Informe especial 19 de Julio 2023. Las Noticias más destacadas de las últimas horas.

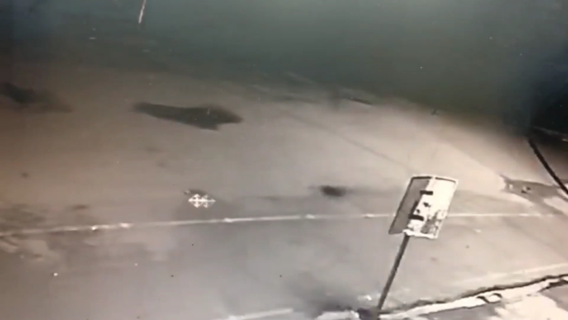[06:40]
Quedó grabado por las cámaras de seguridad y en la que se observa un auto negro como sospechoso.